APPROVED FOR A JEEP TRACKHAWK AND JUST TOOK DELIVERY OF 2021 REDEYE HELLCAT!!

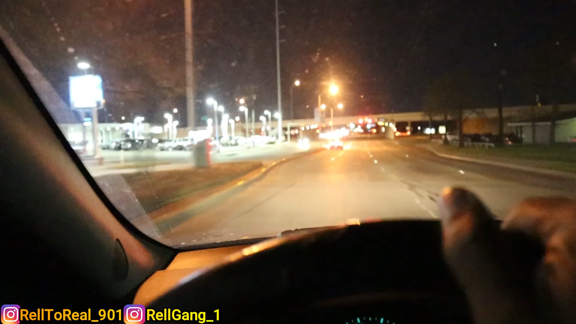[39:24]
Too soon for that. That car tried to take him out. Man, they tried to take you out early. I'm like, no.